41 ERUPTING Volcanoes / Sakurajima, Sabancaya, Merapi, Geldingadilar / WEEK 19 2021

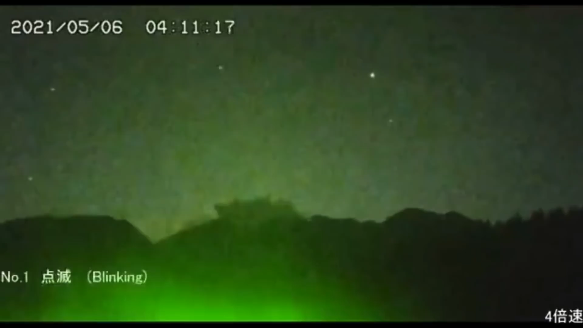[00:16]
Welcome to the Volcanic Activity Report for Week 19.
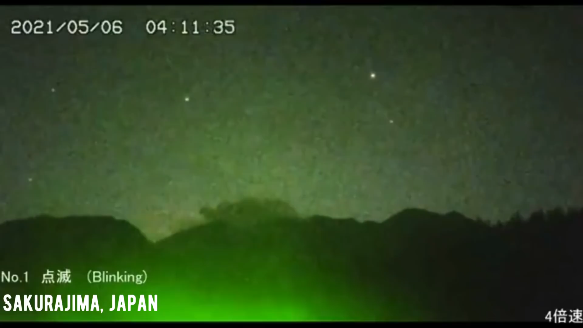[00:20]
Starting out here looking at some imagery over Sakurajima.
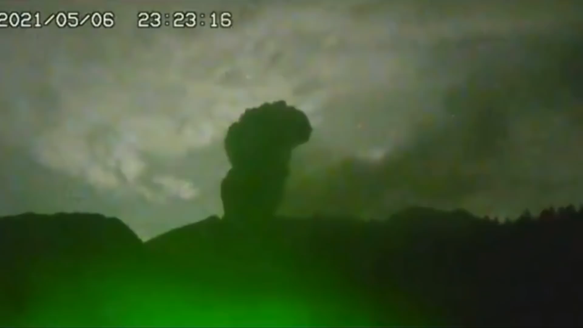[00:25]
Pretty explosive eruptions over the last few days.